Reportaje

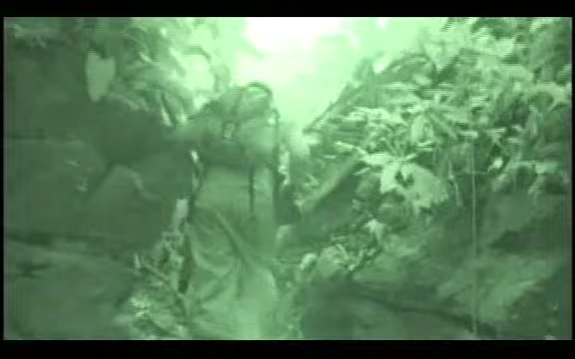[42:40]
Llegamos a una angosta quebrada que nos lleva a donde se origina el río de aguas calientes,
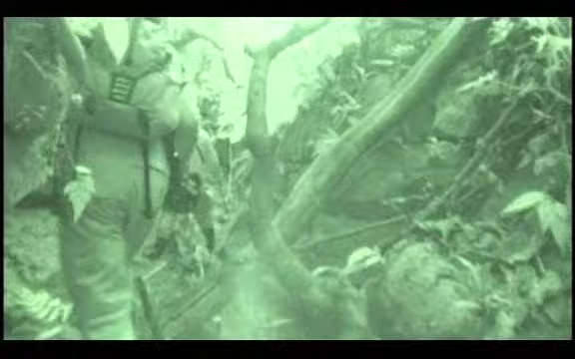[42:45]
casi el corazón de esta parte de la reserva, pero la cosa no es fácil.
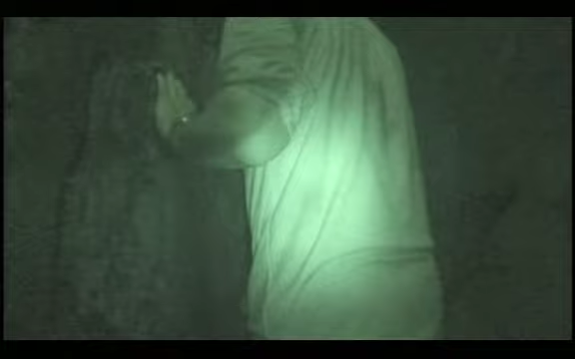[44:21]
Estrechas estas paredes, justo como lo decía Jorge. Tan angosto que si hace silencio puedes escuchar los latidos de tu corazón.